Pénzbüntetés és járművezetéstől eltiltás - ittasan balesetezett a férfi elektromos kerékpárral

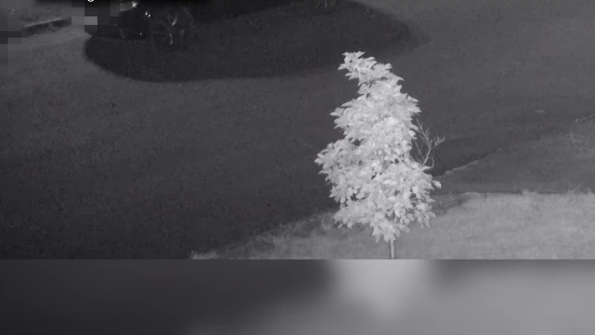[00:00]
A Szigetvári Járási Ügyészség vádat emelt egy elektromos kerékpárját vezető férfival szemben. Az esetet egy biztonsági kamera is rögzítette. A felvételen jól látszik, amint a vádlott kerékpárral közlekedik, majd egy ütközés miatt elesik. A férfi ezután mozdulatlanul fekszik a földön, majd néhány másodperccel később ketten is a segítségére sietnek.
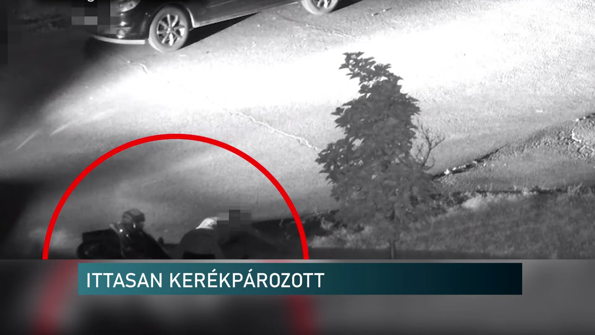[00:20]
A vádemelésre azért volt szükség, mert a biciklis ittas állapotban közlekedett. A vádirat szerint a férfi 2022-ben egy nyári napon,